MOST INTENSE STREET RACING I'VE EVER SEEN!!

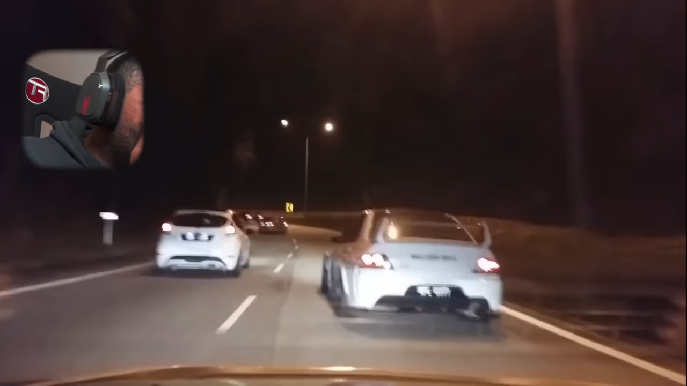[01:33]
Bro, shout out, I'm getting gassed. Yo. Yo. These men are keeping it moving right now. Bro, this Evo, 8, 9, whatever it is. It looks sick.
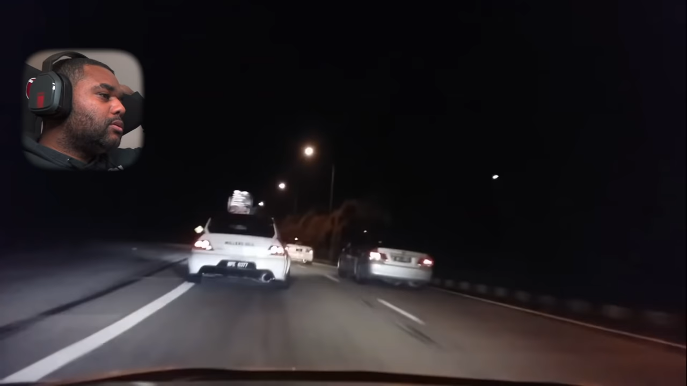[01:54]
Jesus Christ. What's he in, do you reckon? Probably Evo as well, right?
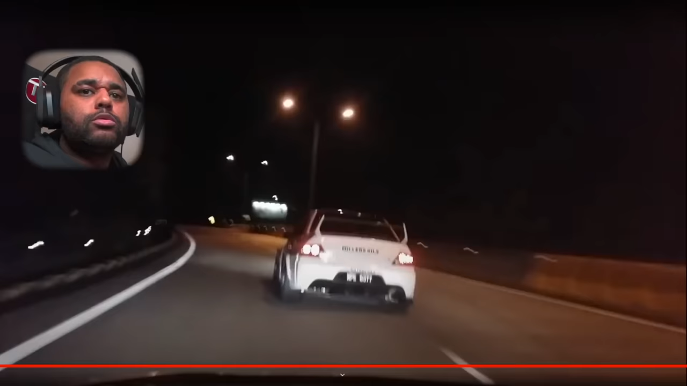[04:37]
Fuck knows. It might have been the front splitter or something. He's obviously heard a nasty sound in this car.
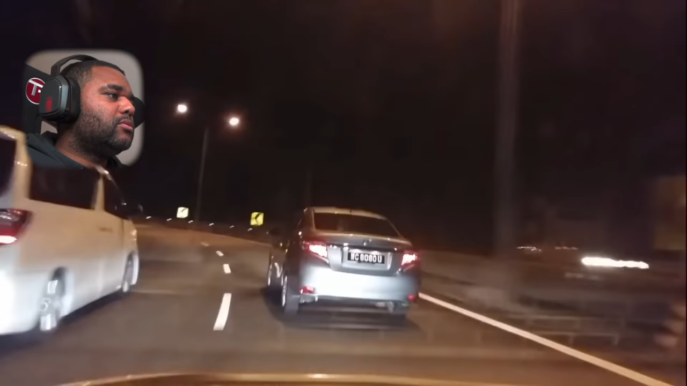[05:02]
Absolutely mental. These guys have got fucking absolute death wishes, ain't they? Mad. Mad, mad, mad, mad.